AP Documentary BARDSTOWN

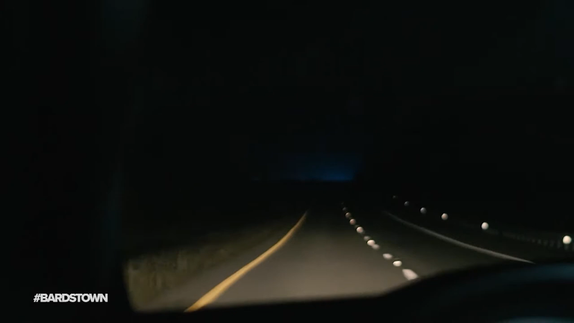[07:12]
Driving the dark and desolate Bluegrass Parkway, Jason was heading home. The officer took his typical route, winding around exit 34, seeing something up ahead.
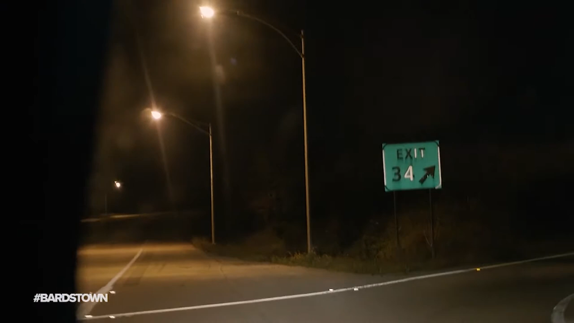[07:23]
Something in the road. Something that would make the officer stop.